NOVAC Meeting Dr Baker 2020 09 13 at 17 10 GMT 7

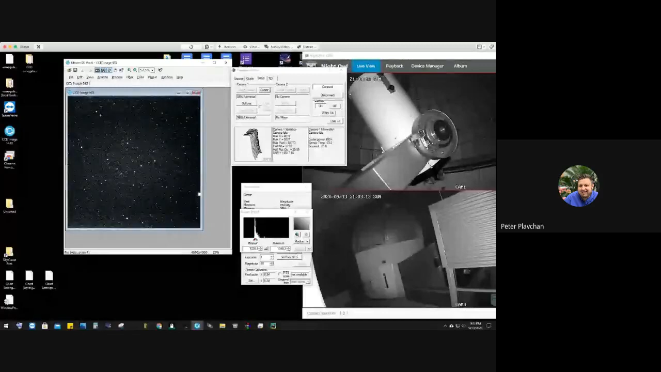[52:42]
Uh, you should see my screen now. Can you confirm? It is coming up. There it is. Yeah. All right. So this is our, um, I'm actually, this is not my desktop.
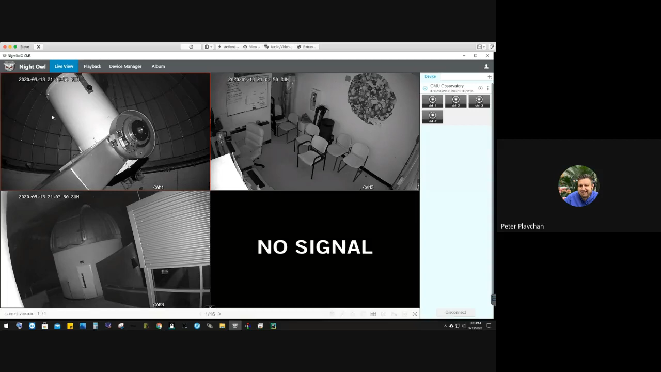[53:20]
Um, and then the upper right, we have our control room. So we really are using it remotely, but the computer that we're looking at right now is the one in the, um, upper left, uh, of that view. Uh, and just for a sense of scale in the lower left, you can see a doorway there.
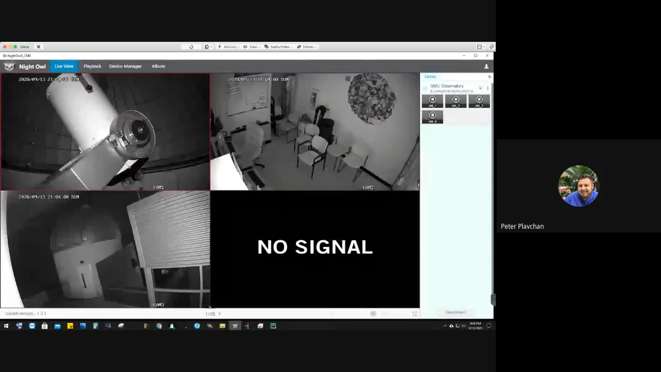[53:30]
Uh, so what I'm going to do now is I'm going to tuck this over in the corner and bring up some of our other software. Let me change the view quality here.
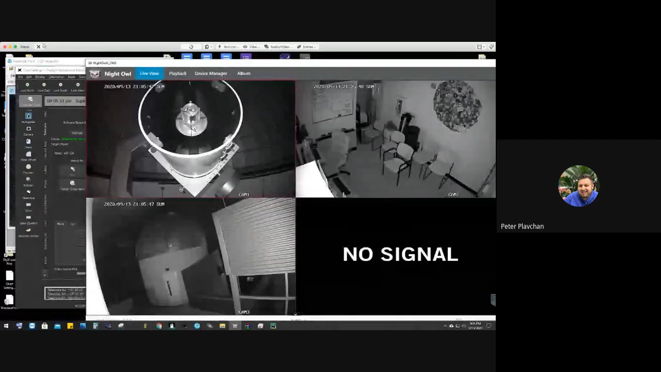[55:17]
So now we see the primary mirror coming into view, uh, and inside the telescope tube. So the light comes in through that opening, uh, when the weather is permitting, and then bounces off that big mirror that we see in the, uh, in the bottom of the tube. And it bounces off the top secondary mirror here, and then goes through a hole on the back of the mirror. And now I'm going to show you what's on the backside of the mirror. So I'm going to pop over here and flip the telescope over.
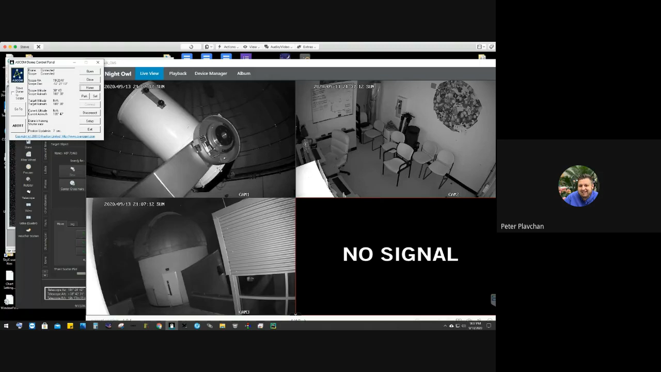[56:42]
And once again, we see that declination motor that moves the telescope up and down. It's spinning primarily along the, we call the right ascension or our angle, our angle motor. It's a fork mounted telescope. Um, and that fork points in the direction of Polaris. Uh, the north is basically up and to the right in this camera view. And now we see the back of the telescope, a primary mirror starting to come into view. Park the dome again. And when the light comes through, uh, the, the hole in the primary mirror, after bouncing off the secondary mirror, there's actually a third mil, uh, mirror inside this silver cylinder.